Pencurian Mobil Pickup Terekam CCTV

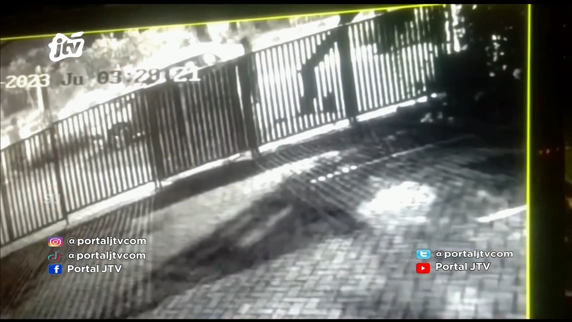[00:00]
PENCURIAN MOBIL PICK UP DI JALAN RAYA PRADA KALI KENDALI PENCURIAN MOBIL PICK UP DI JALAN RAYA PRADA KALI KENDALI yang terjadi pada hari